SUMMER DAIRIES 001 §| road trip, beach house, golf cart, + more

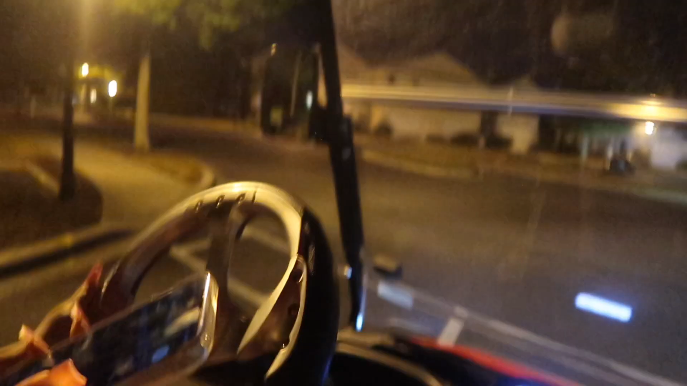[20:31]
You know, it was about to stop when it rolled right there. Really? See, look. I'm like, this is all going.